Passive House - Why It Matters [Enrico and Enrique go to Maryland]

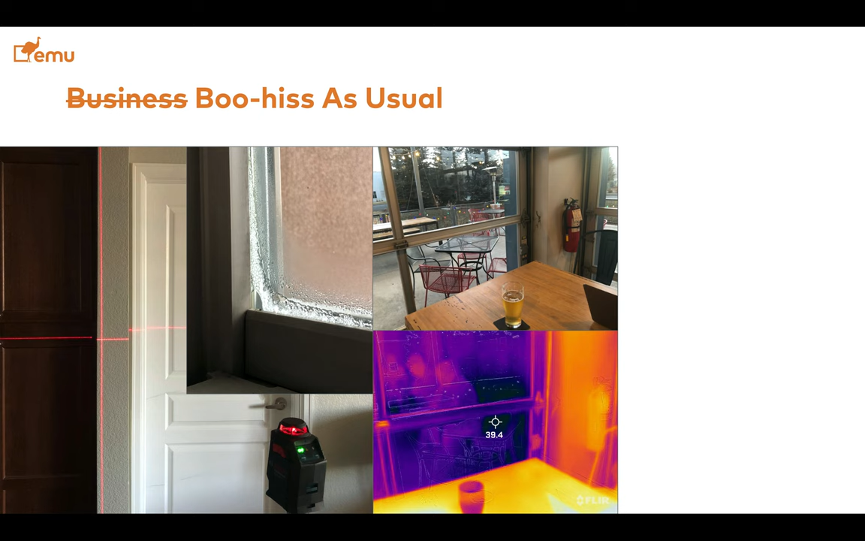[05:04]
have definitely had a second had it been more comfortable and instead I just wanted to get out of there because it was very uncomfortable so this comfort is bad business as it is if you're working on your building and as a result your building fills up with mold that is not good the picture on the right we use in our builder training to show how this building on the right hand side did not have any mold before the retrofit and after the retrofit it filled up with mold and that was because the they made renovation steps that caused the
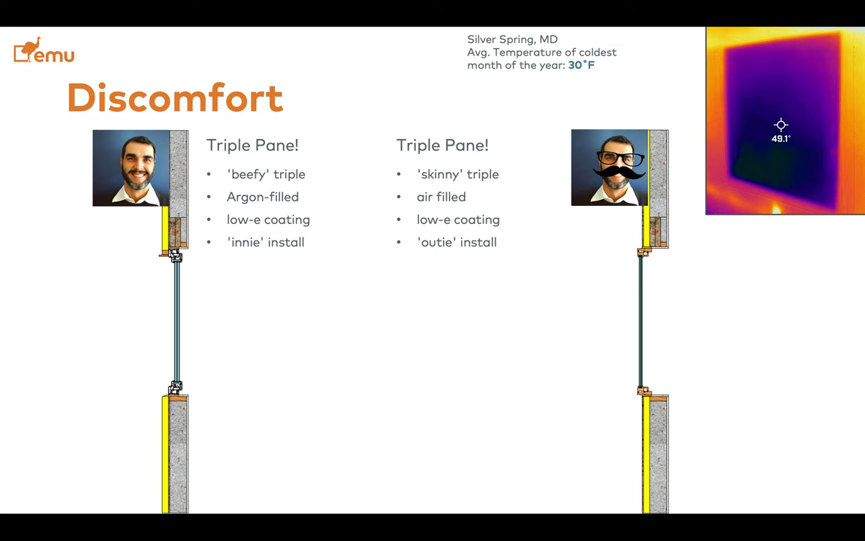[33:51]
install uh so the enrico's window is lined up in the middle of the wall whereas enrique is enrique's window is installed all the way to the outside and that results in a temperature delta between the room temperature the room average temperature for enrico uh and the i'm sorry uh all of these details results in a temperature delta between the uh surface temperature on the inside of the window average and the room so the window the data between the room and the window for
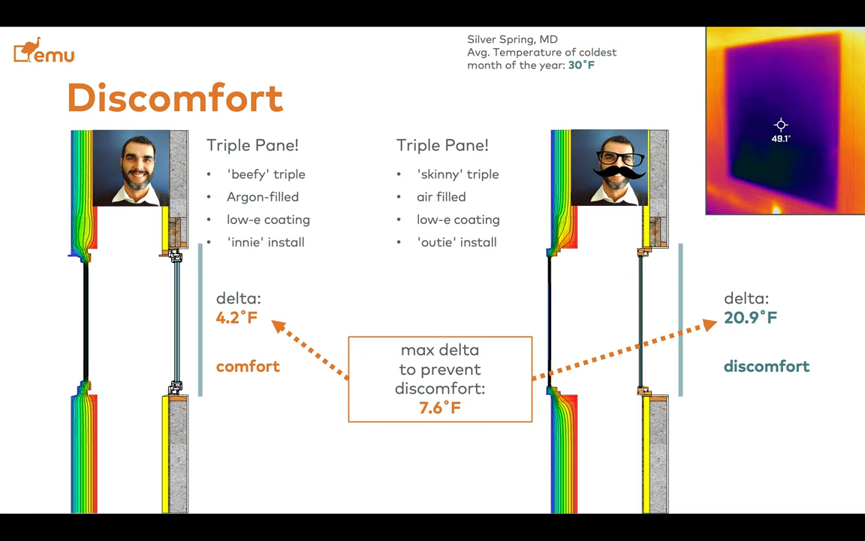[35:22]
but your data is still going to be there and so you're going to be uncomfortable so enrico picked triple pen windows but they are really underperforming um resulting in discomfort um looking at the